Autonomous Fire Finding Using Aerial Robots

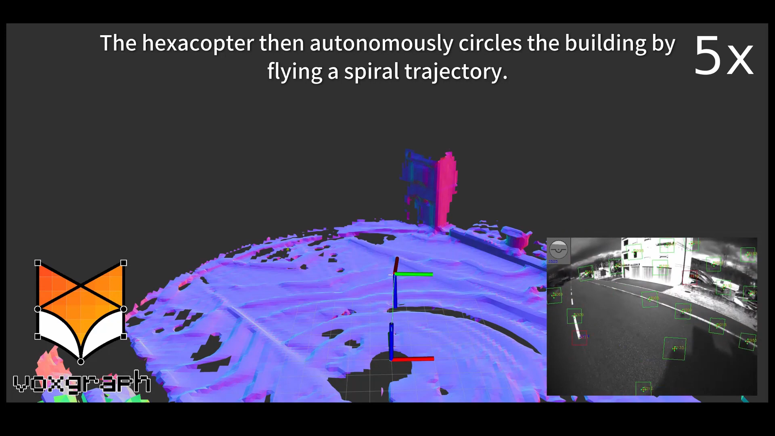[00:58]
The hexacopter then autonomously circles the building by flying a spiral trajectory.
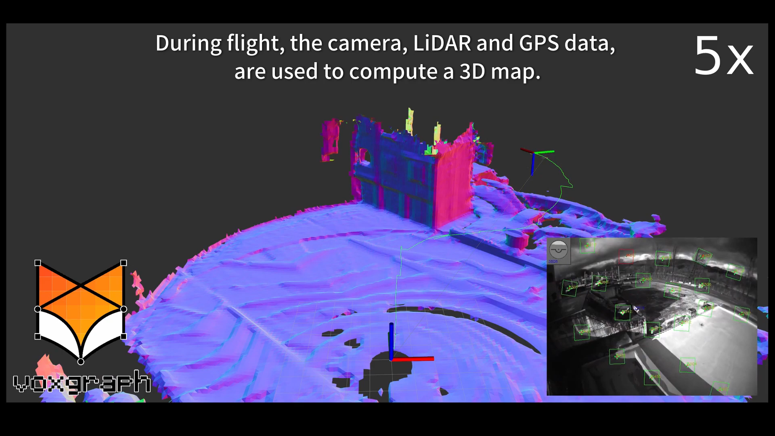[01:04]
During flight, the camera, lidar and GPS data are used to compute a 3D map.
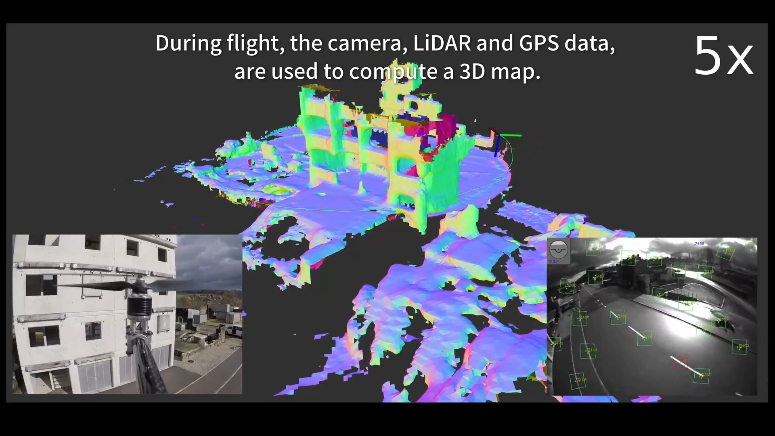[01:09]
We use our open-source software, VoxGraph, to create the reconstruction.
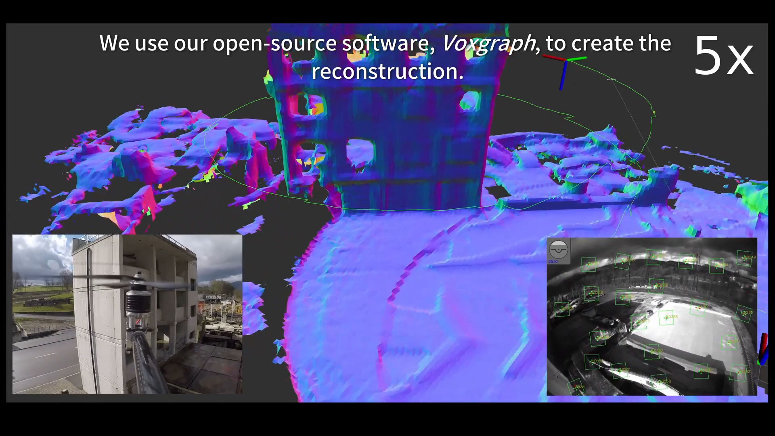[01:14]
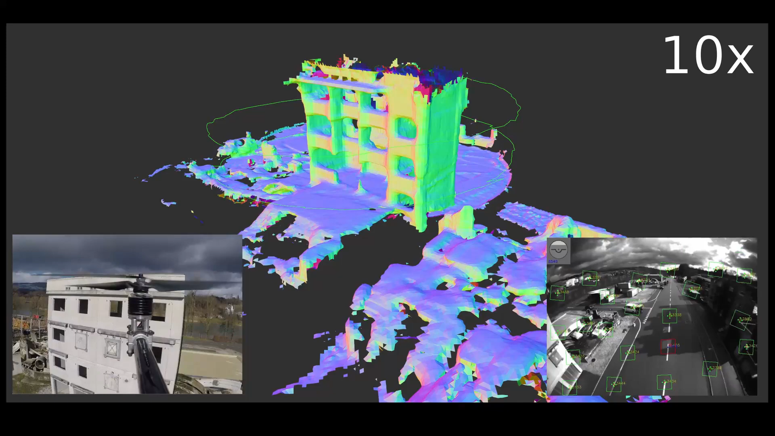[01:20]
In addition to the reconstruction, VoxGraph computes a signed distance field,
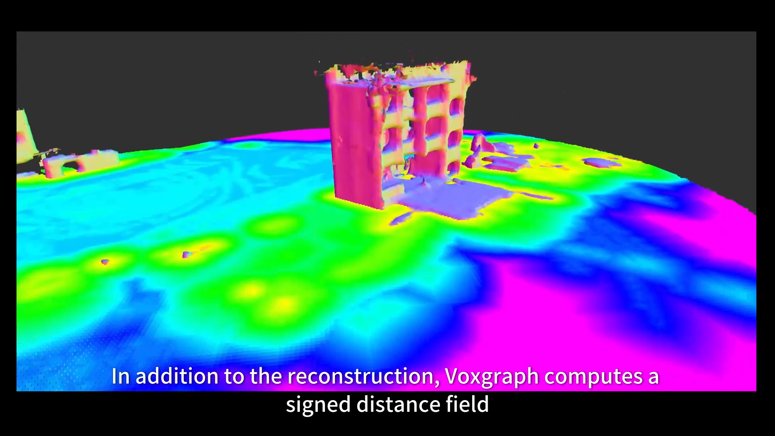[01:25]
which stores the distance at each point in the map to the nearest object.
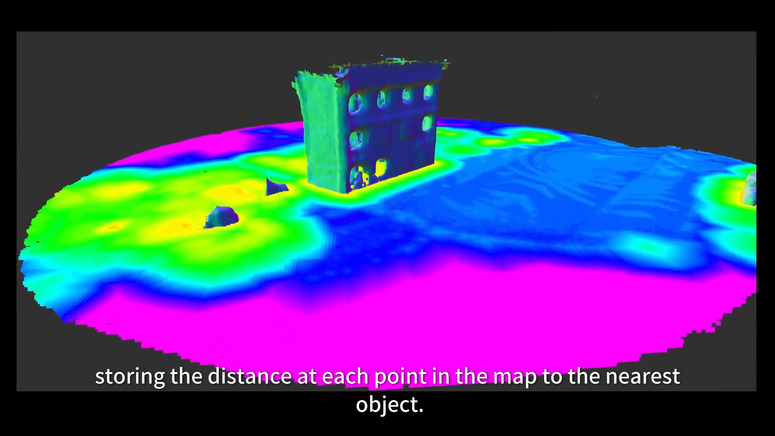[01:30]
This representation allows us to fit a parametric building model.
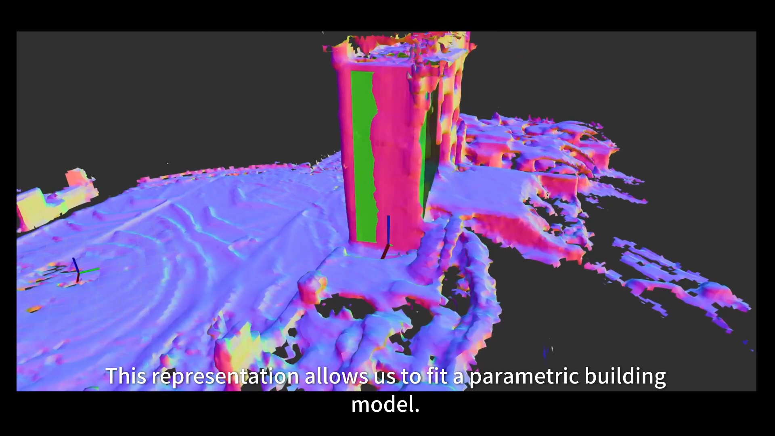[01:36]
We approximate the building as a cuboid and optimize for the building's dimensions and location.
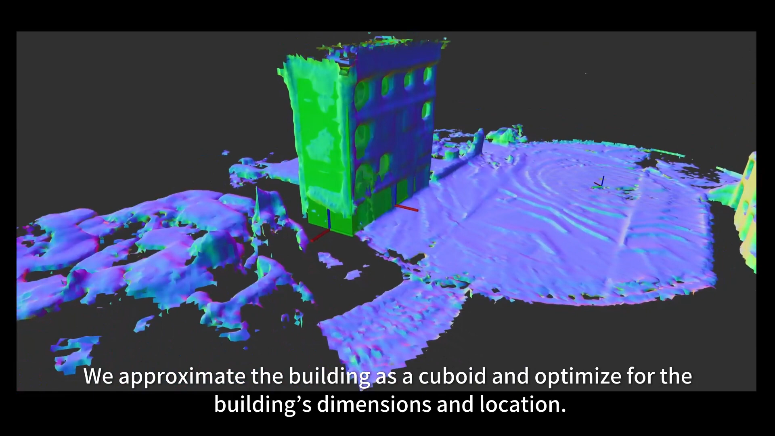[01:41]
Search paths are then automatically constructed
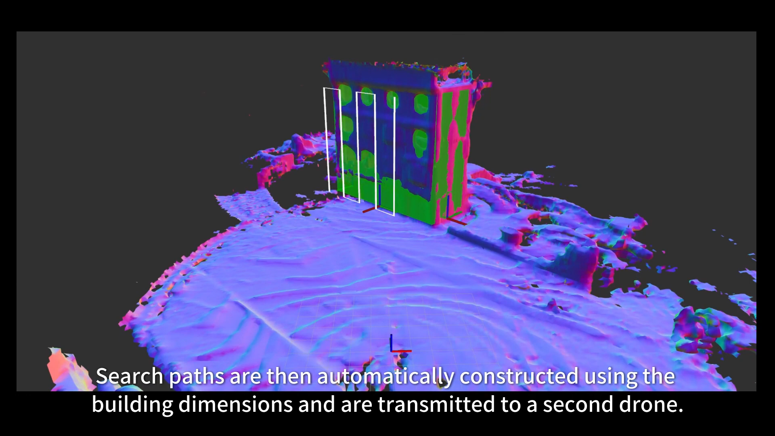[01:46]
using the building dimensions and are transmitted to a second drone.
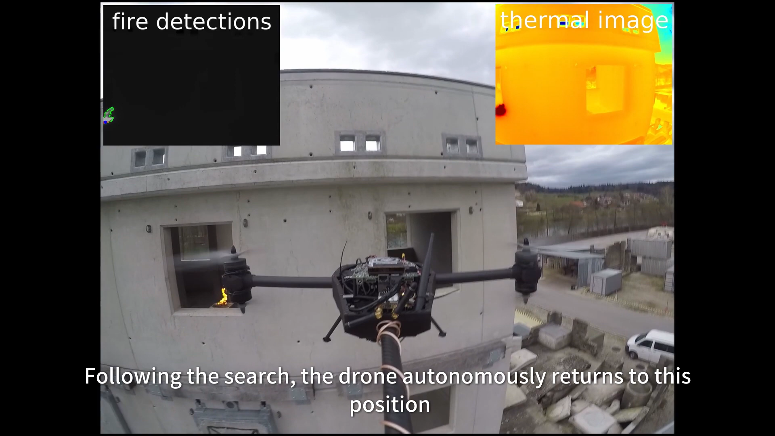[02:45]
Following the search, the drone autonomously returns to this position and provides a stable view of the building's interior.